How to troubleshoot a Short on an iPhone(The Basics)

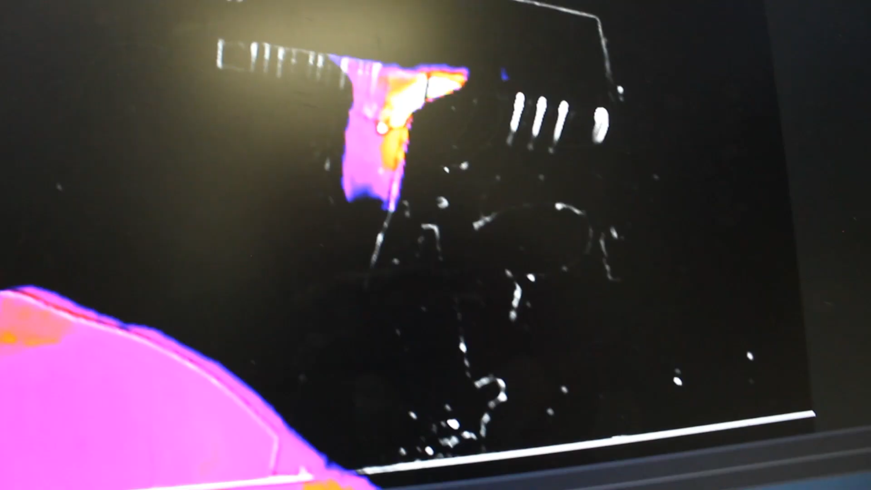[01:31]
I'm not getting any heat signatures anywhere other than right there.
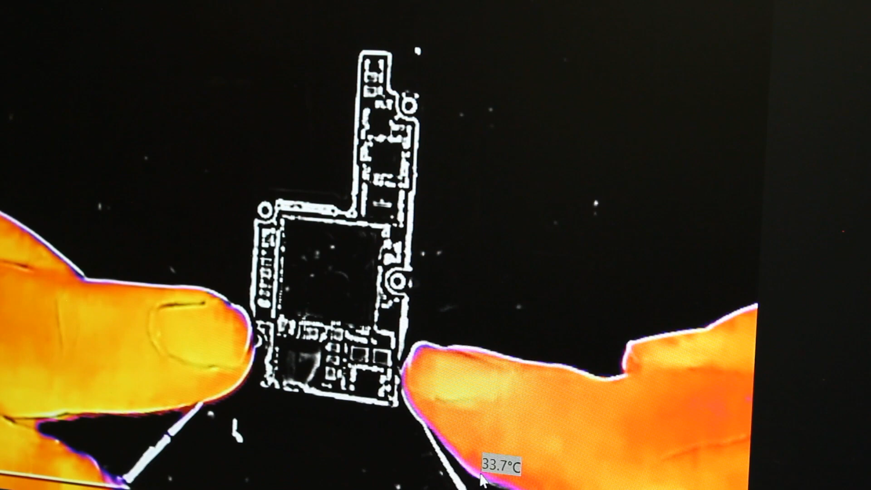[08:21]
On screen: spot 33.7°C
And I get a draw there. Let's see what heats up.
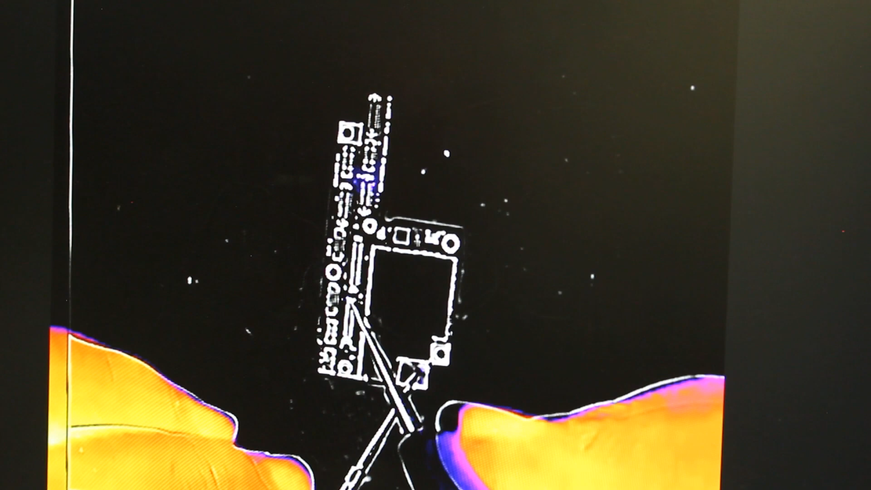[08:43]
Up here, starting to get some.
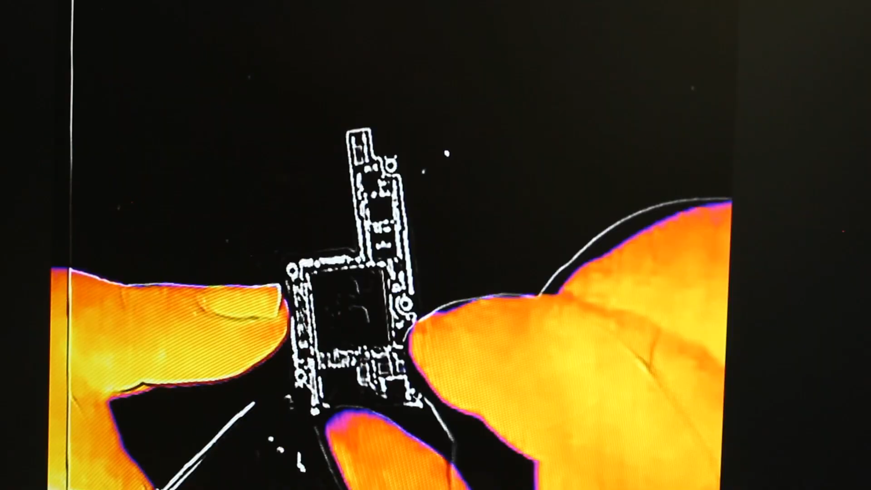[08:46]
So let's look back over and see what we have in that area.
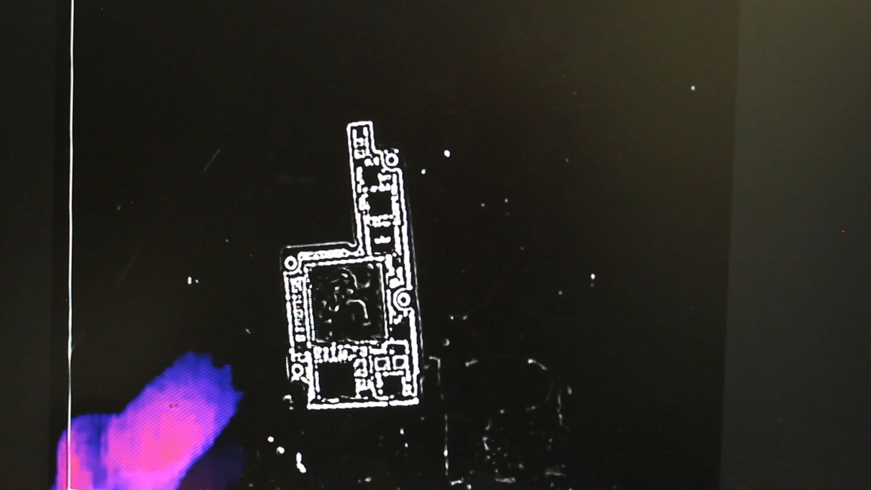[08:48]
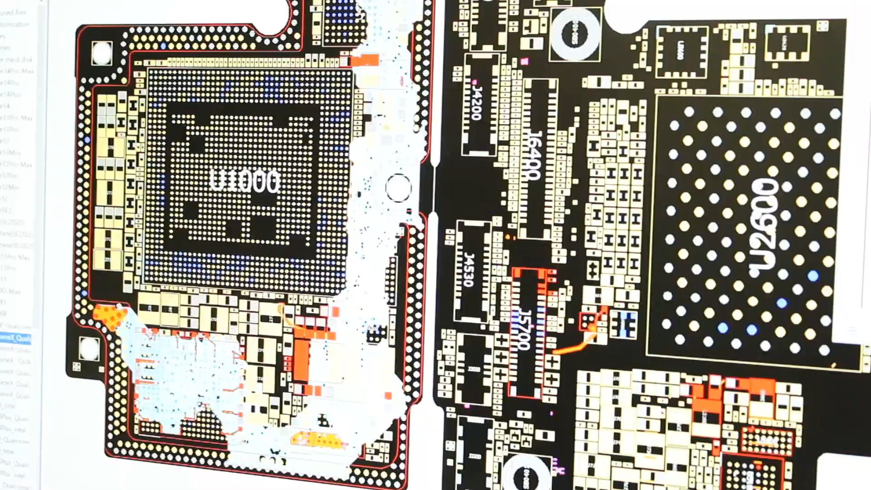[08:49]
We've got some stuff going on up here. So I'm going to inject voltage into this guy.
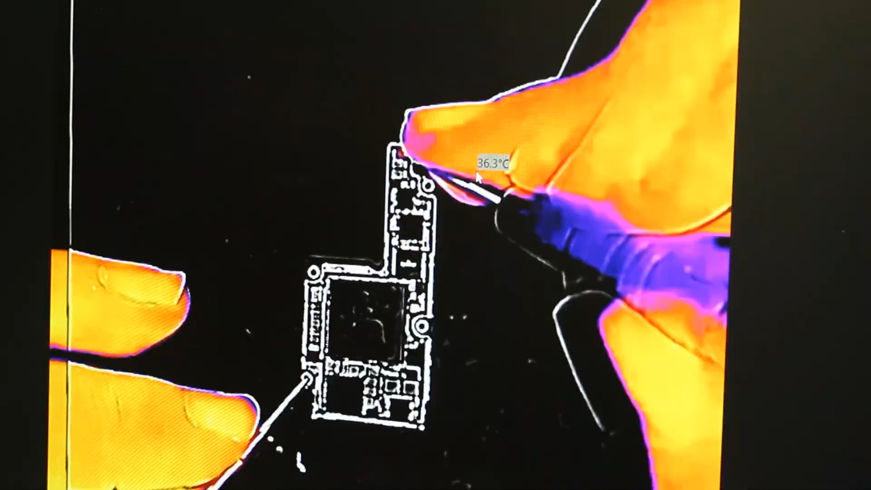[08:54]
On screen: spot 36.3°C
And there we go. I saw right in this area. What do we have there?
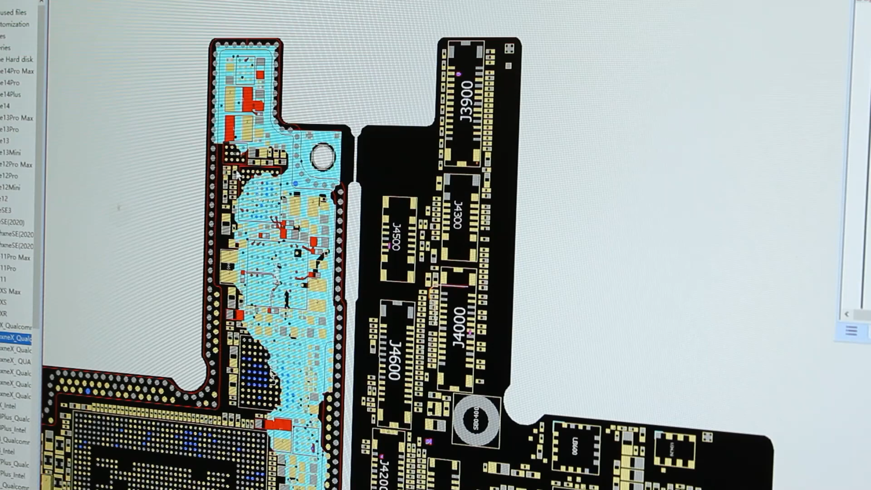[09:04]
Not clear. Let's try that again.
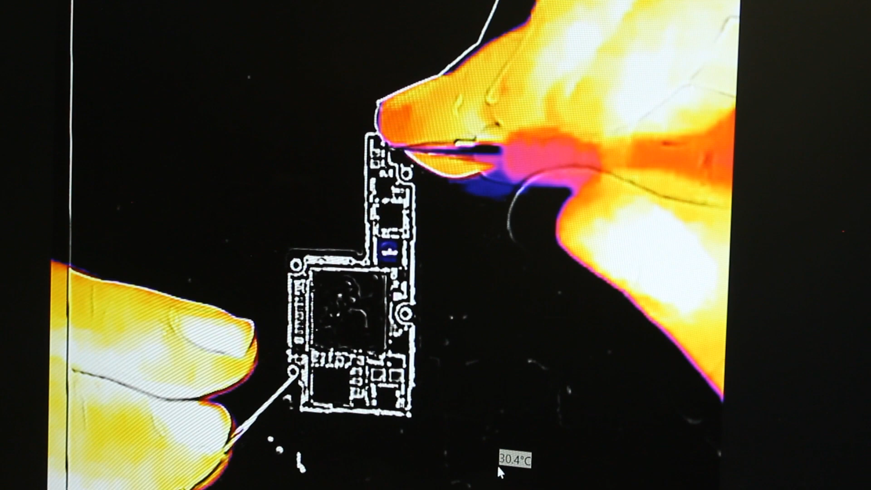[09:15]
On screen: spot 30.4°C
It's right there. So you got this guy right here.
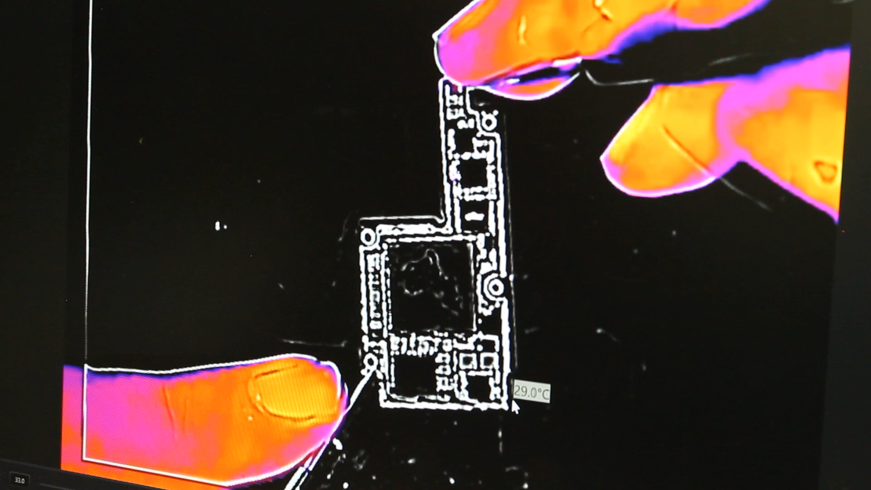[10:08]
On screen: spot 29.0°C
All right, we're still getting heat in that one spot.
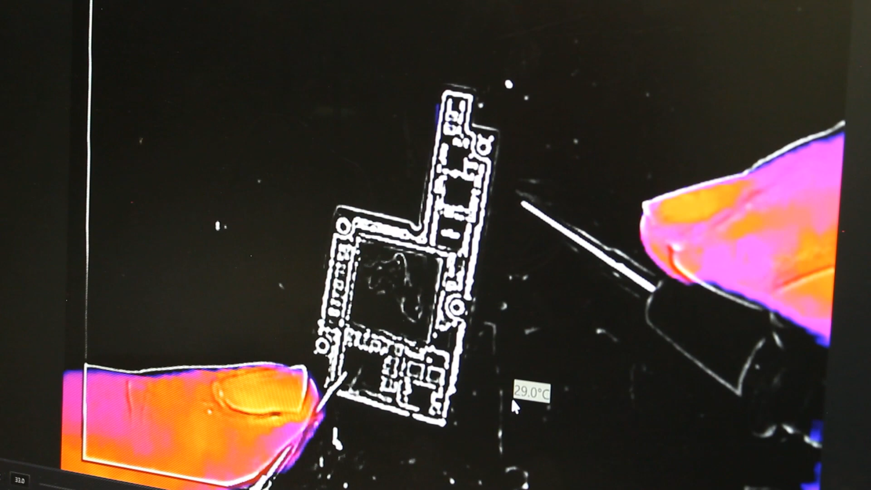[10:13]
On screen: spot 29.0°C
There's a little hiding down inside there.